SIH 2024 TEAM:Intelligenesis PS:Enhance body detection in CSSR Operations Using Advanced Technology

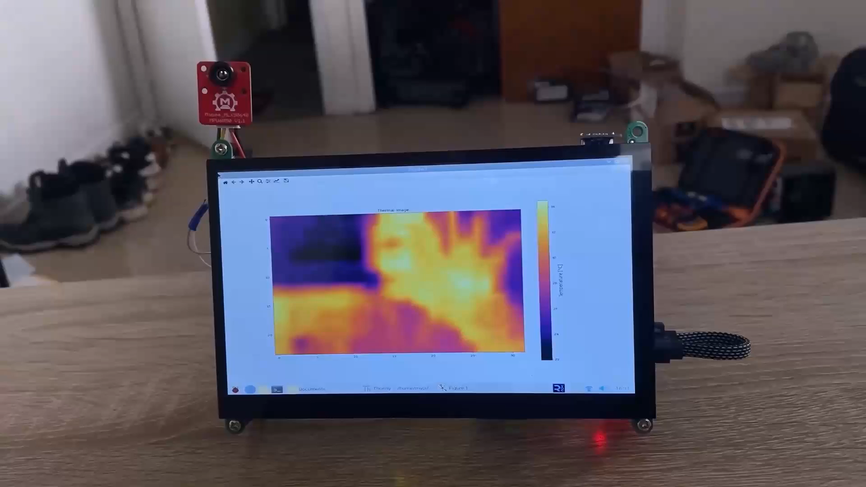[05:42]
It can help identify heat signatures from bodies or objects, which is particularly useful in search and rescue
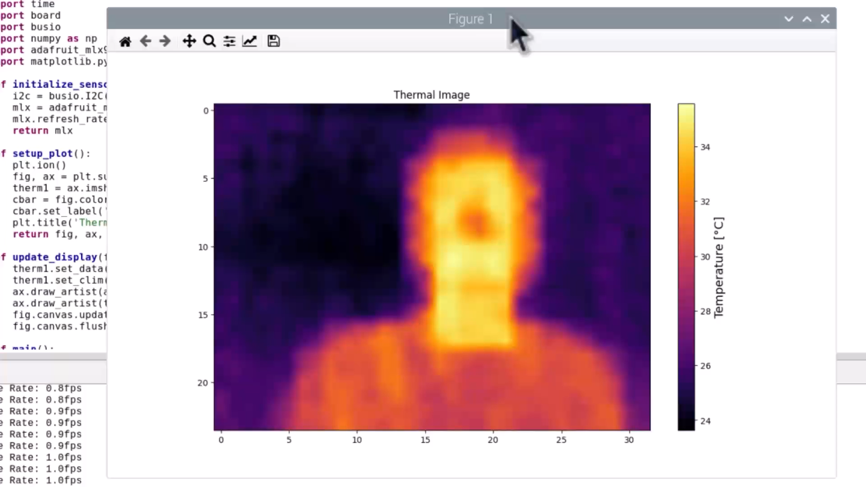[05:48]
operations where visual identification is challenging. This sensor is connected via I2C protocol, and here is the schematic diagram.